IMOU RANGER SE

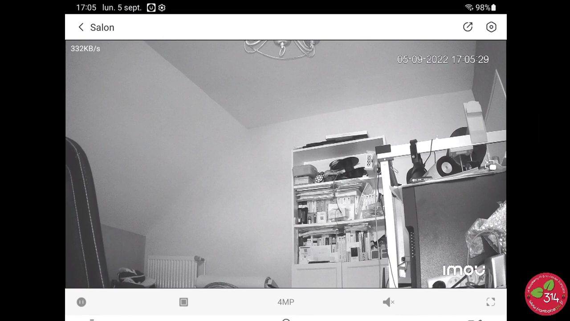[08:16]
Donc, on est dans le noir et vous voyez que la LED infrarouge éclaire correctement.